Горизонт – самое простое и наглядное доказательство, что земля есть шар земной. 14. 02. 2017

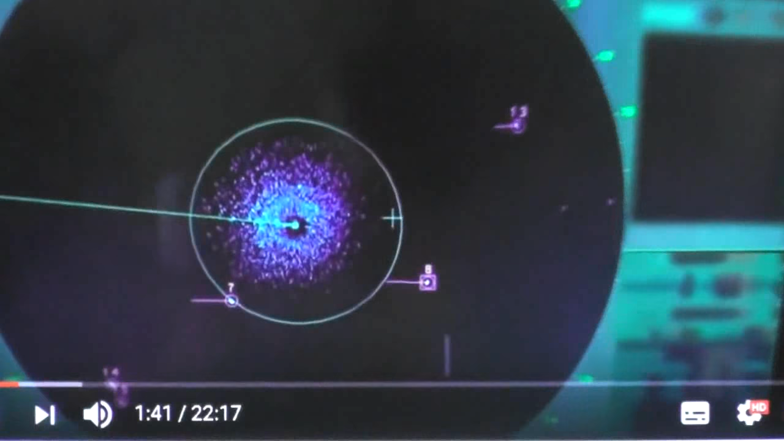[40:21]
Они за линией горизонта. Ну еще не понятно. То есть опровержение полное, никому не верю.